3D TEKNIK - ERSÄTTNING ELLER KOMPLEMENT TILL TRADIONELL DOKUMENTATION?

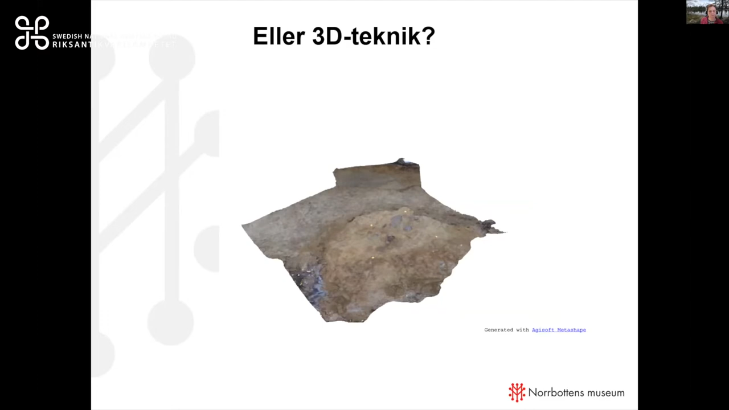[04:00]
De metoder som vi har använt oss av inom pilotprojektet för arkeologins del så har vi då tillämpat fotogrammetri inom främst pågående projekt.